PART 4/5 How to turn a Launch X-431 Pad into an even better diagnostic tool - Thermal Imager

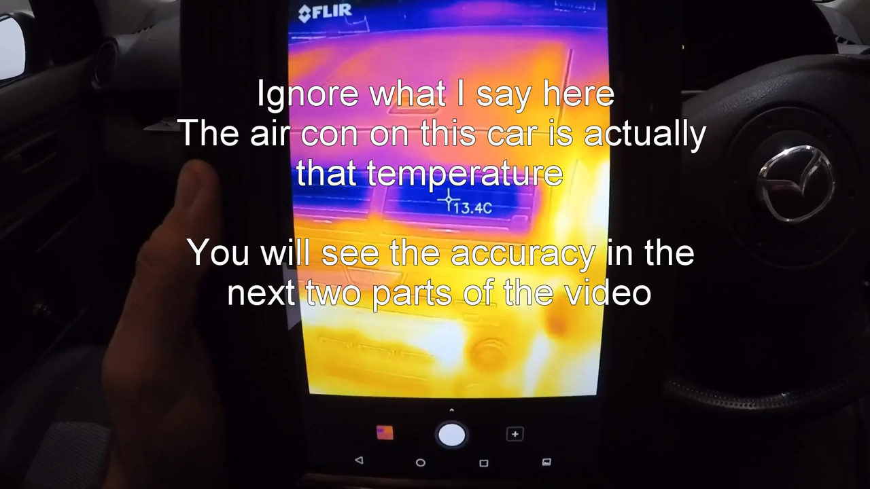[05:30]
On screen: spot 13.4°C
but anyway we know it's cold it's showing cold in the actual picture itself so you know the aircon's working and i guess if we get a rough gauge on on what the offset
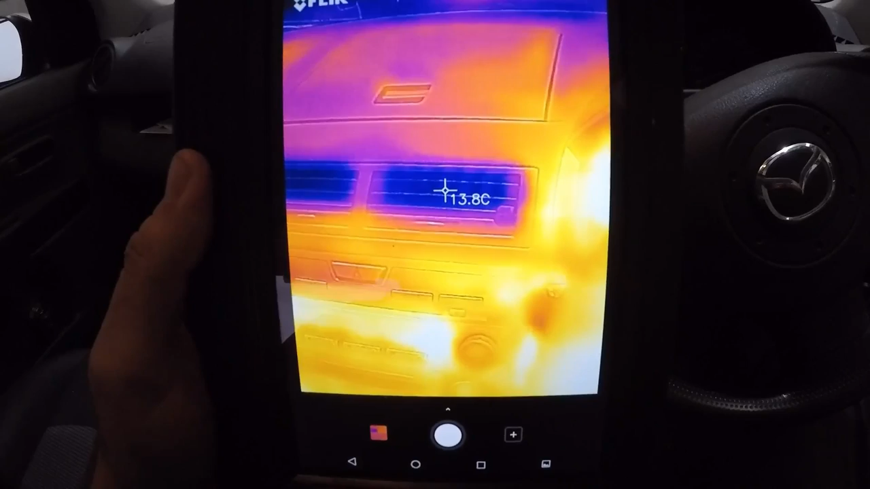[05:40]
is then we'll know how to actually read that properly and we might even be able to diagnose uh air conditioning issues without a thermometer all right guys i know it's a little
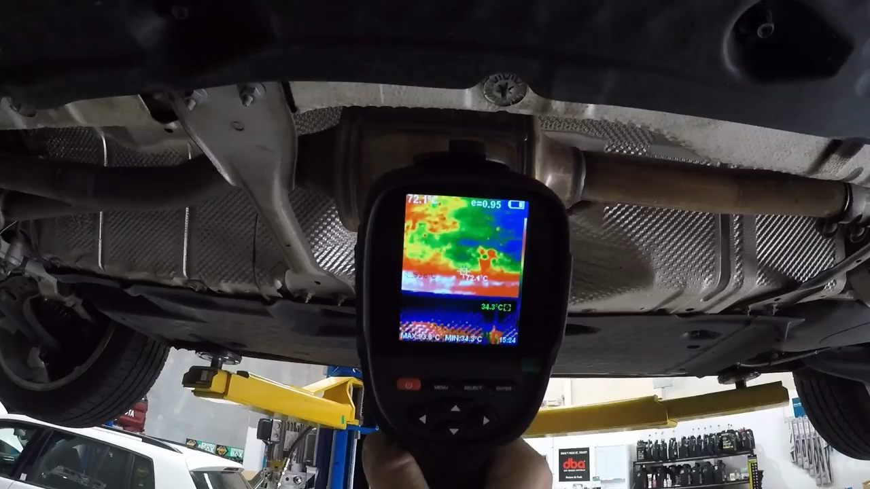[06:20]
so that is reading about 64 63 and there's the fleur and it's reading 59 60 61 so i'd say it's pretty damn accurate very very happy with that great little tool
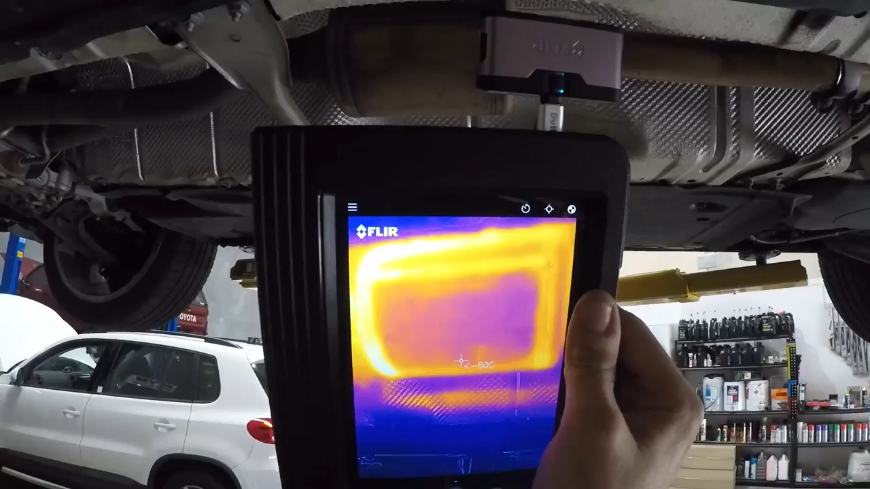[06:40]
and obviously the greatest thing about it is you can see the outlay of everything if you saw that last thermal imager i put up you couldn't really see much but you can clearly see the detail under this car very very well
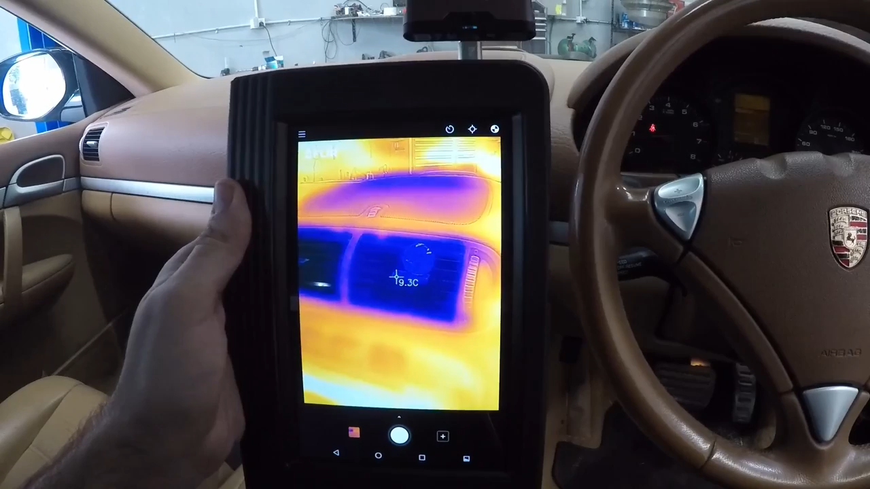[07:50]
want to you know get a get a gauge on how close it is to actual temperature before you start relying on it completely but um there's a really good example of how close it is here you can see the wiring under the
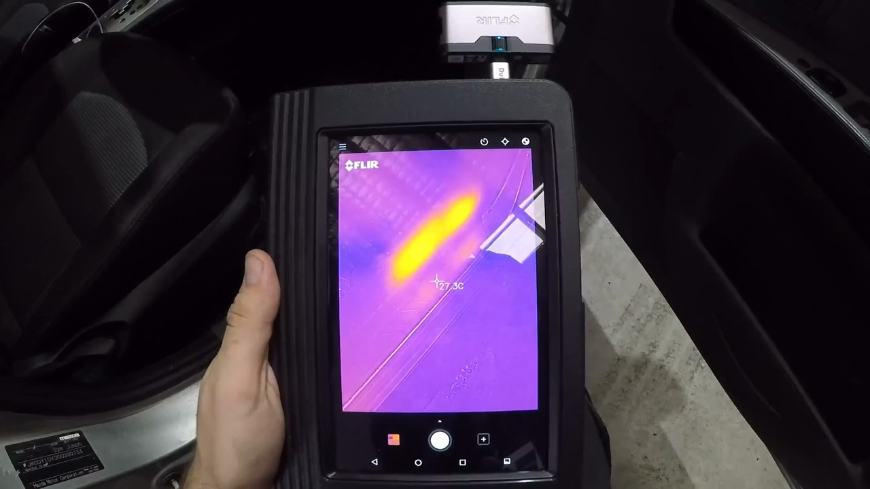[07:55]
On screen: spot 27.3°C
kick panel and the actual side trim here that um
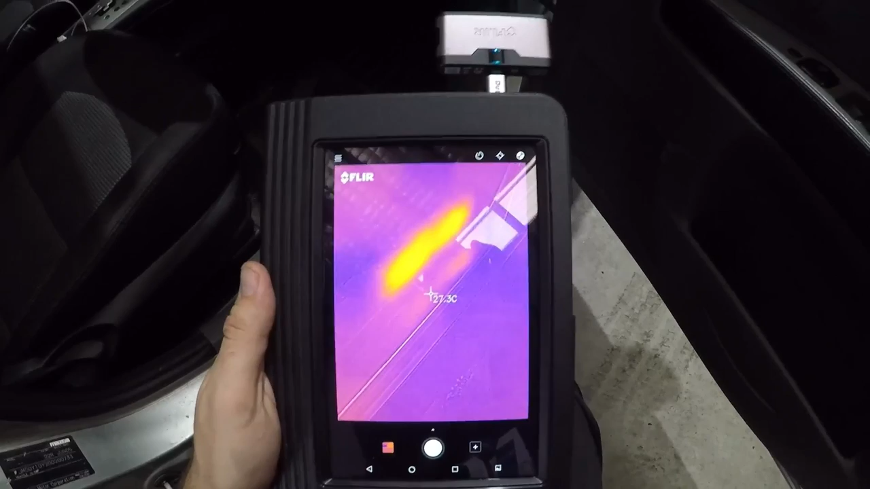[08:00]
is glowing hot because i've got a few things on still so what i'll do is i'll turn everything off and i'll let it sit for a little bit and we'll see if that cools down we'll come back to the same spot that car's been sitting for about 10 minutes i've just opened the door and nothing is hot under that trim anymore so this is a pretty good tool there is a little bit
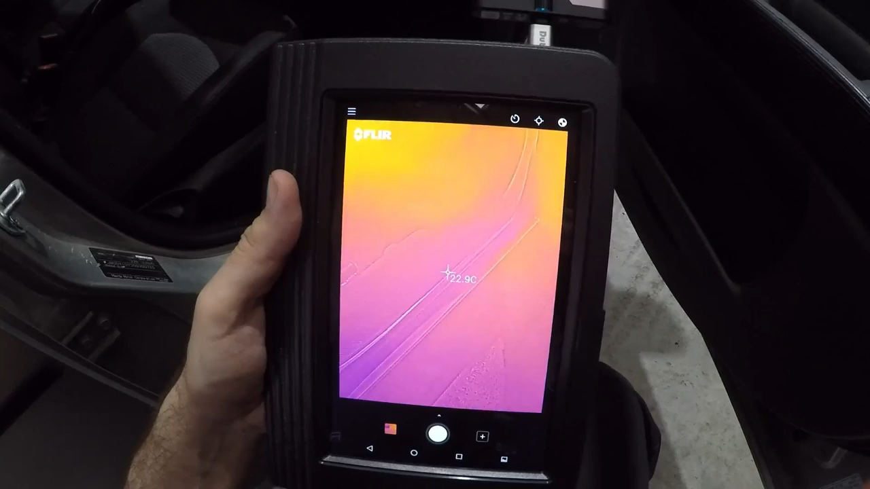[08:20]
On screen: spot 22.9°C
of background noise with everything looks a little bit warm so we really got to get used to the
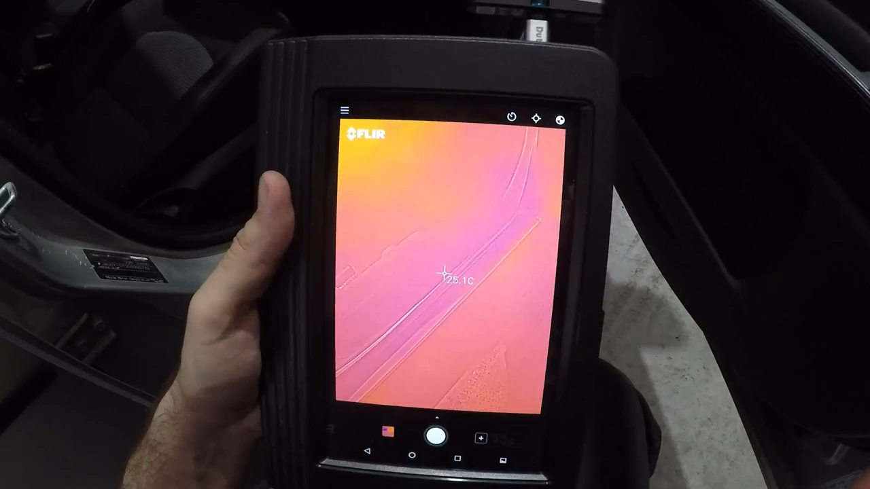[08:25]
On screen: spot 25.1°C
actual use of this but the more you use it the more you get used to it and it is still a
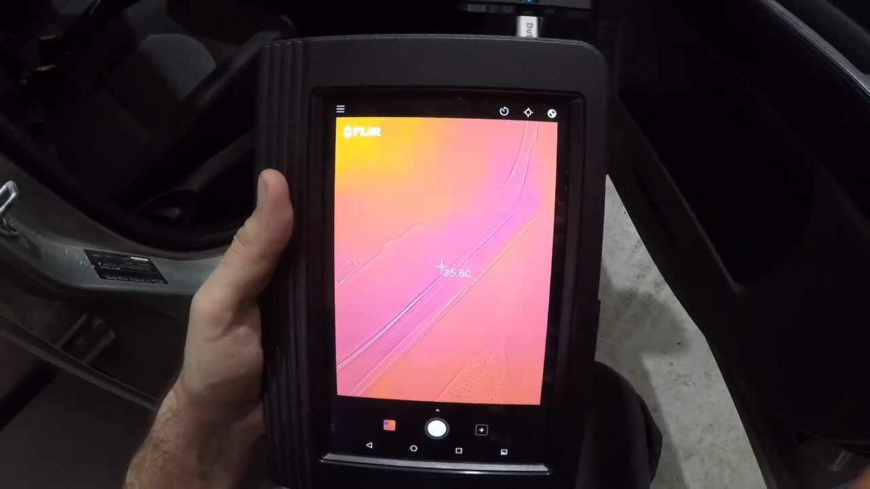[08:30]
On screen: spot 25.6°C
really handy tool so uh if you've got any questions please shoot them through and once again i'm not an expert on this so i'm using these things for the first time too um on